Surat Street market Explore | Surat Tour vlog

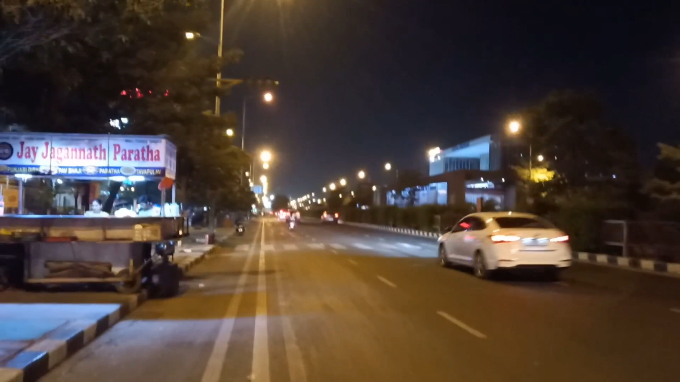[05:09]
तो पराठा का सेंटर यहाँ पे काफ़ी है हर जगह स्ट्रीट फूड पे, देख रहे हैं।